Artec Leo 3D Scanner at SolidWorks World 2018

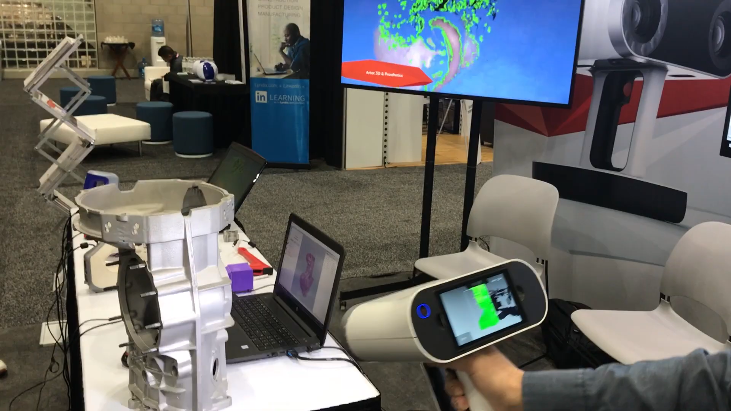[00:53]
It also has a larger field of view than the Artec space spider so you can scan a larger area a lot quicker.